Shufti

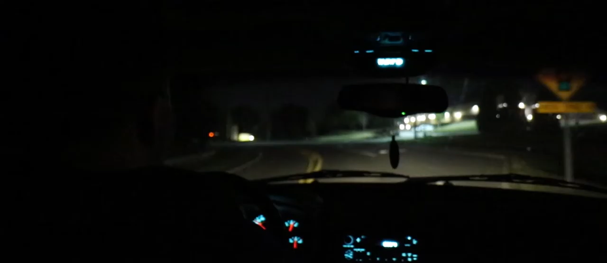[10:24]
Well, I end up getting stuck at this red light for way too fucking long.